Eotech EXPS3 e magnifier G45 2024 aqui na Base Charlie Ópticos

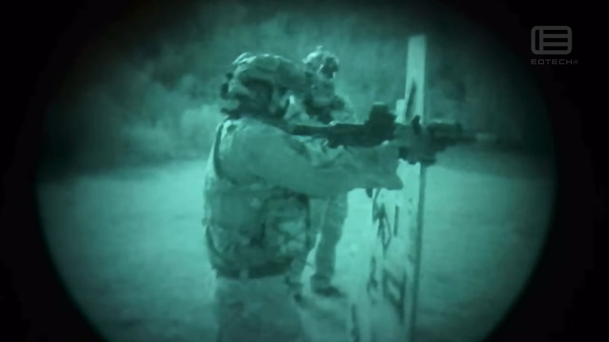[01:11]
Então você vai conseguir aqui clicar no botão e vai sumir o retículo. Isso é utilizado em ambientes onde você não pode ter nenhum tipo de reflexo, nenhum tipo de luz, isso realmente é para uso militar.
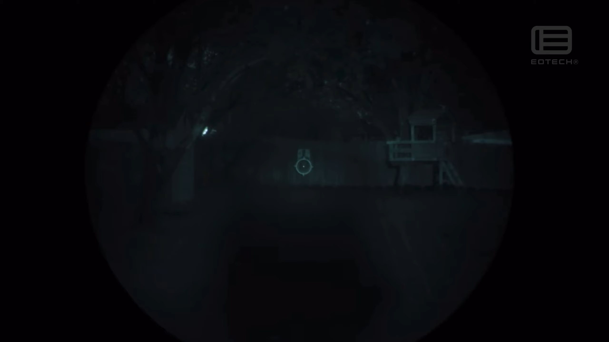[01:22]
Reparem que eu cliquei no botão e a luz sumiu, ela está ativa, ela está visível, mas se você estiver utilizando um aparelho de visão noturna.